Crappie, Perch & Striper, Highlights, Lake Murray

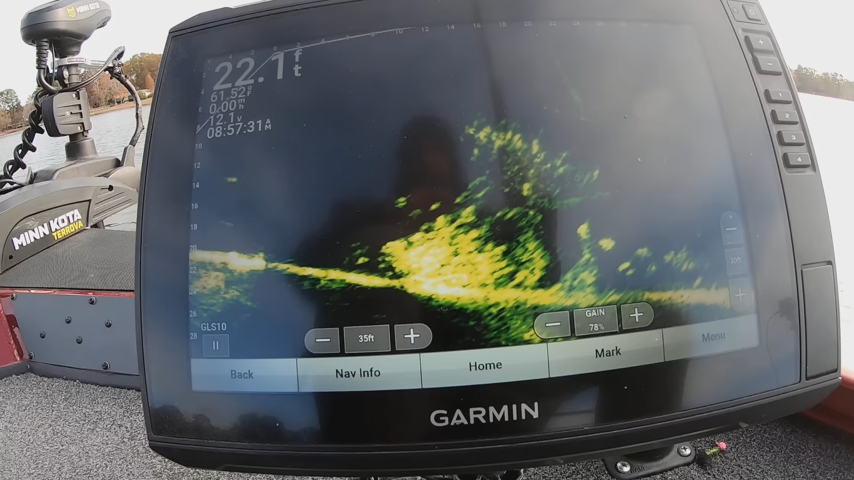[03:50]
On screen: depth 22.1 ft
I think the only way you're gonna catch these fish is to have it sitting there when they come back by. Look at them going to the bottom, a whole school of them. They're not touching this jig. They're not touching it. Unless they'll hit down. They ain't biting. There's one.
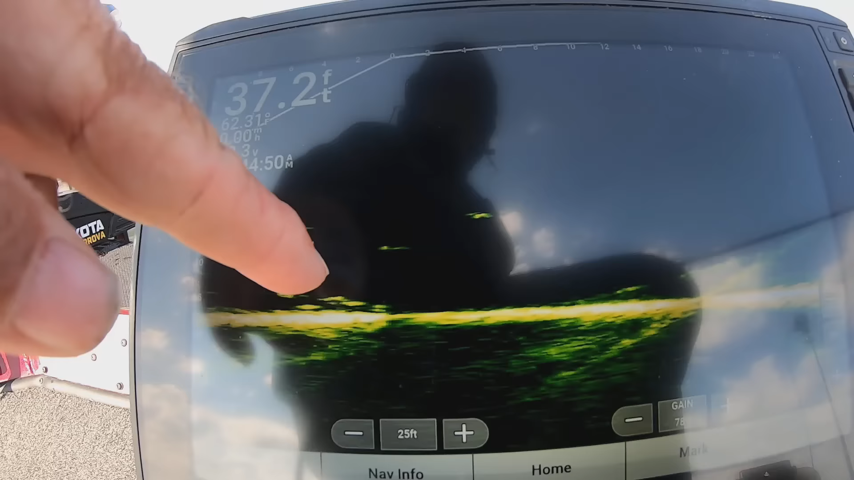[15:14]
On screen: depth 37.2 ft
They're stirring up more and more though. Bringing more in. It look like might be some stripers that come in here. Probably will be.
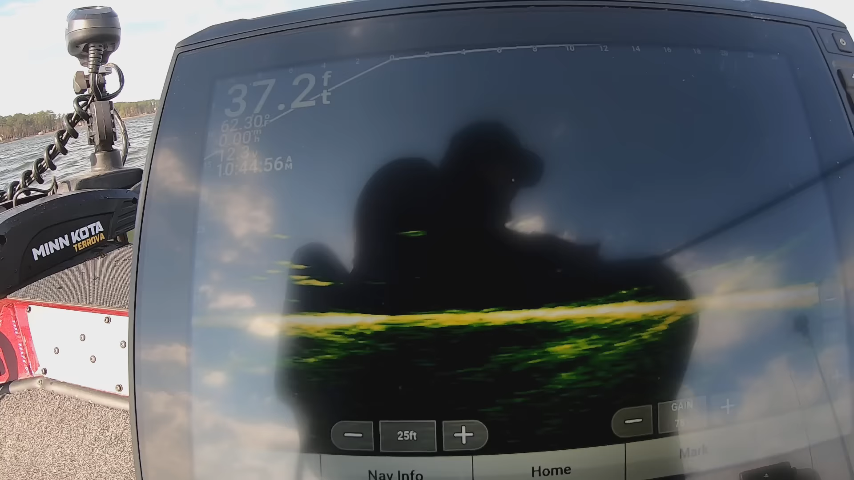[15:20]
On screen: depth 37.2 ft
They can get quite to the bottom right there.
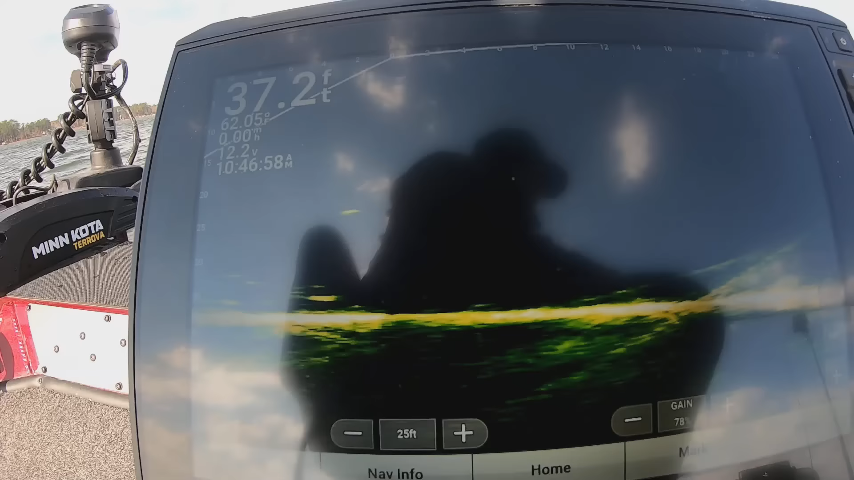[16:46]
On screen: speed 0.00 mph
They hit it. They down there, and I think most of them strapping. Want to catch a perch? Only.
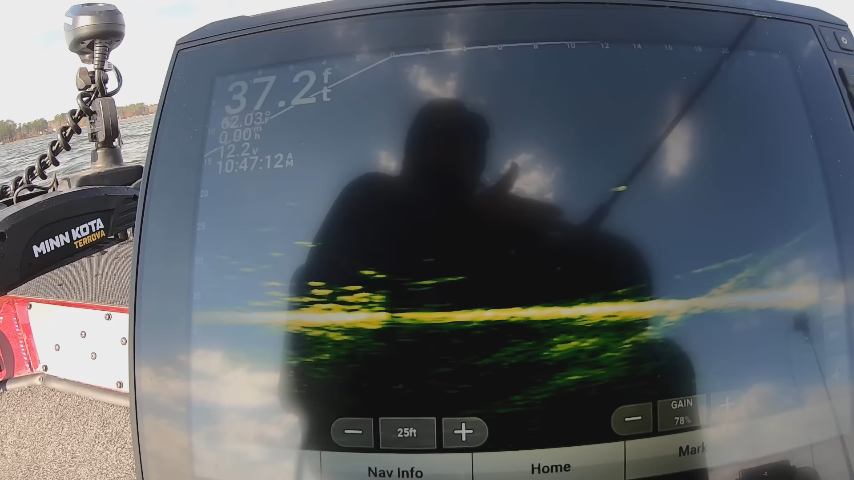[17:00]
On screen: depth 37.2 ft
Really got to go with the guff alive.
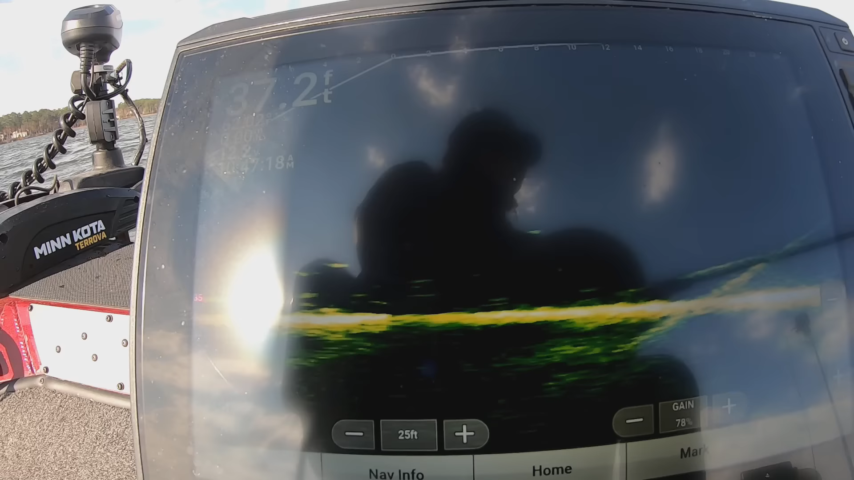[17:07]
Or the minnows. Them stripers don't hit that guff alive that good. There he goes.
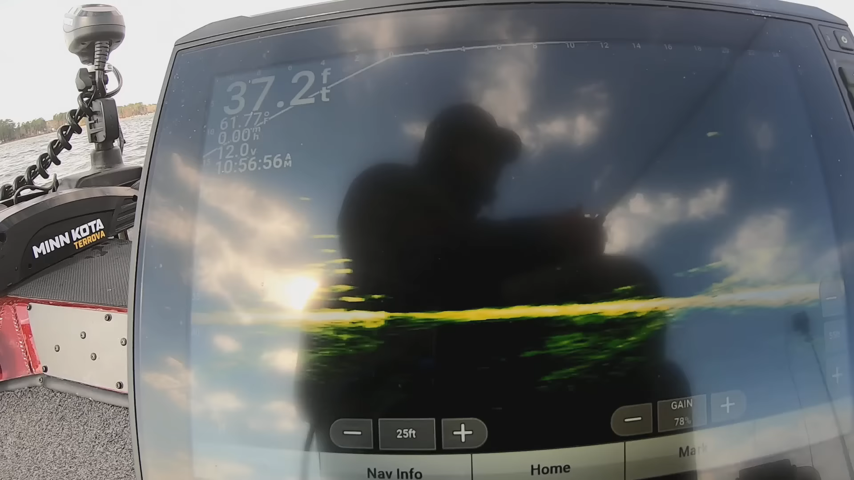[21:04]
There he goes. He took it.
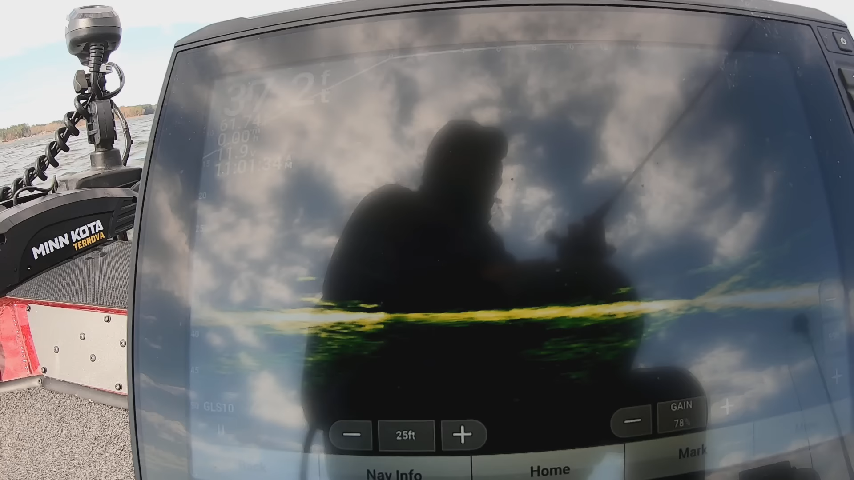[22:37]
They're bumping. Ain't taking. It's amazing.
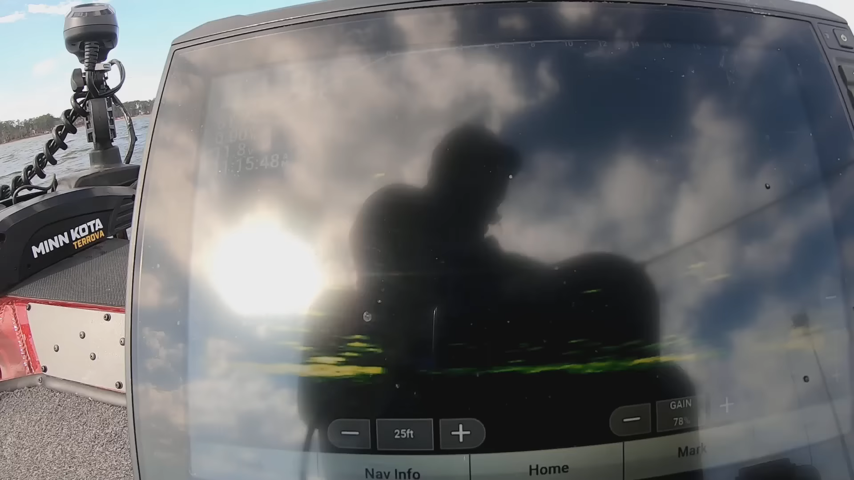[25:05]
See, yeah, he did. Just chasing. He ain't taking this like they want ought to be.
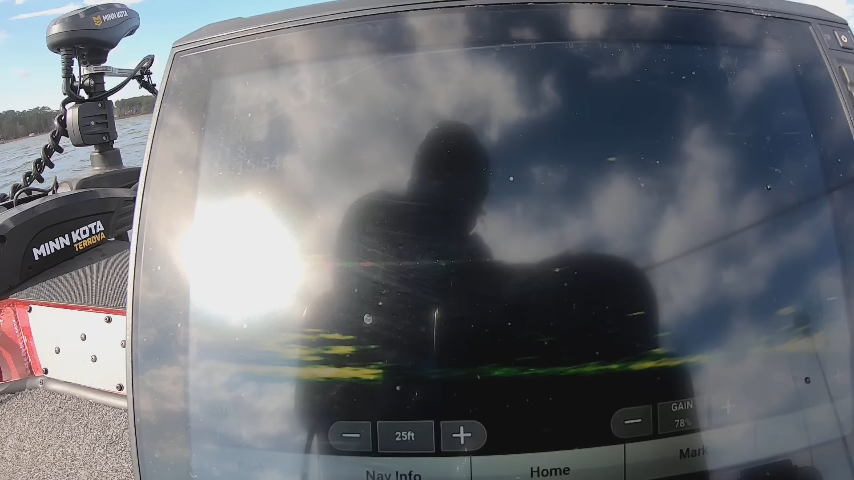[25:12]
There he goes. There he goes.
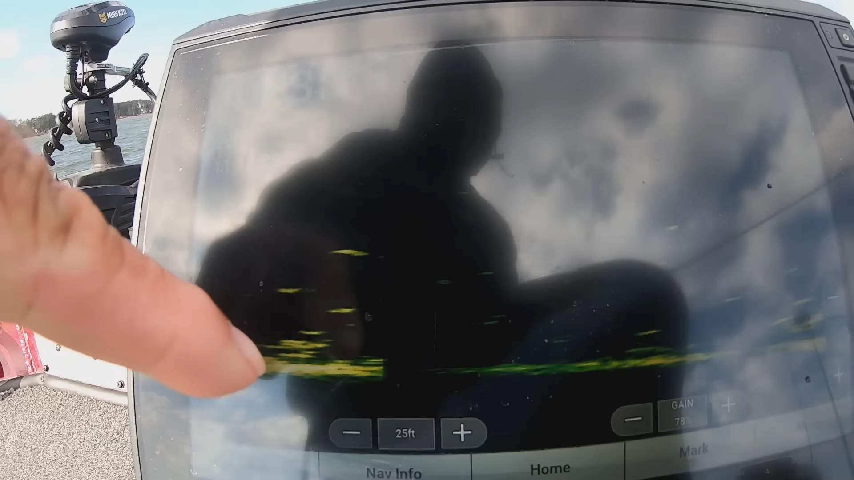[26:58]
This is right up under the boat right here. But it's kind of fading out.